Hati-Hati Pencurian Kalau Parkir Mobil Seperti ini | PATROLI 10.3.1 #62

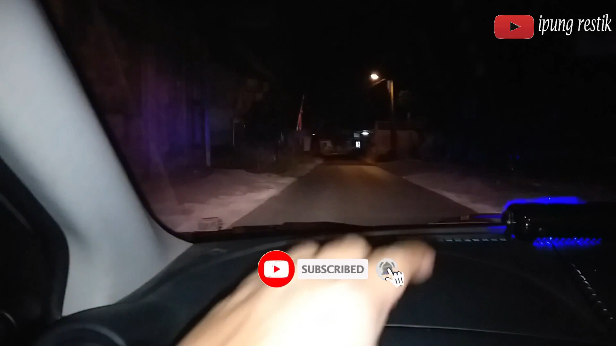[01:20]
halo, assalamualaikum warahmatullahi wabarakatuh. Kembali lagi dengan Ipung Racing Channel. Kita akan seperti biasa patroli malam dan saat ini melewati Jalan Sukarindi.
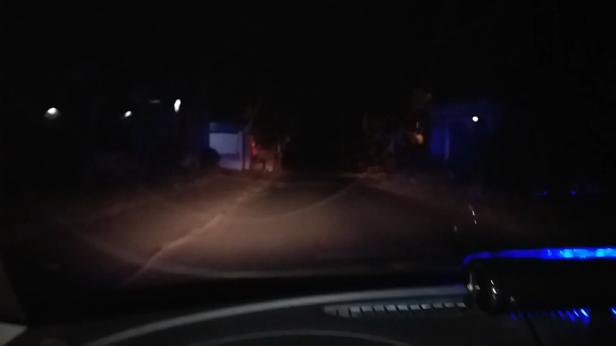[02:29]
Nah, jadi kita sudah masuk ke Jalan Mancoge.
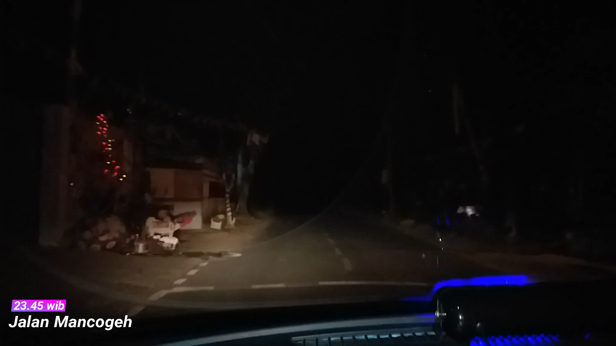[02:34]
Yang sesuai informasi udah belakang liat, tapi terlihat sepi karena ini udah jam 11:30 malam.